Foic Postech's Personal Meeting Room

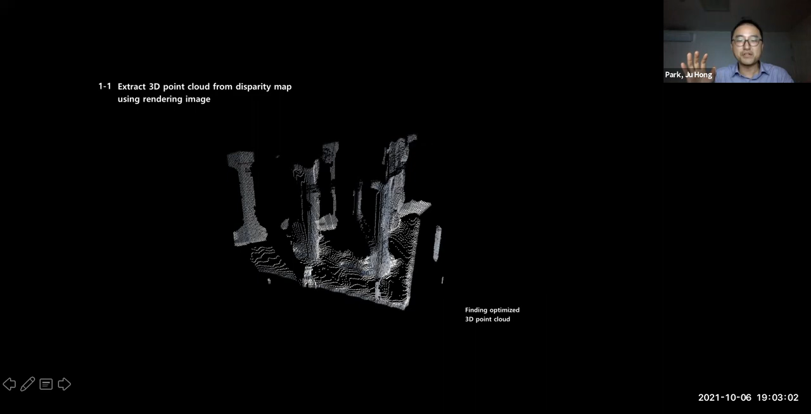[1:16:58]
So after I tested in a virtual world, this one is I tested in a physical world that I kind of 3D printed the same geometry.
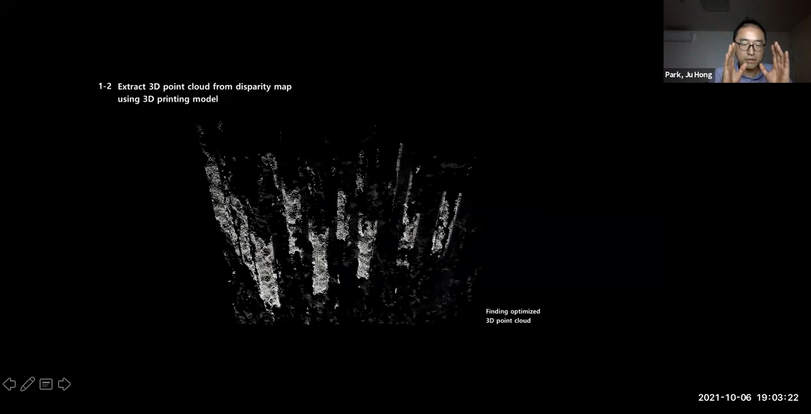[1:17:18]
So this is very very close to the one that we acquired from a digital simulation.
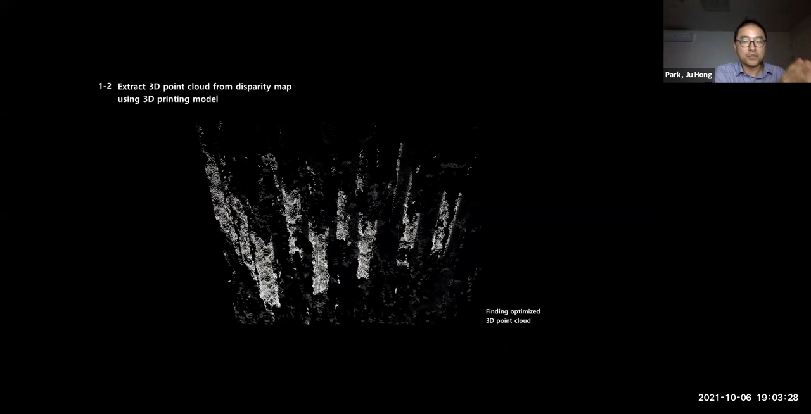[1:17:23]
And this one is actually actual result from a physical picture. And then this one is one of the test of a house project.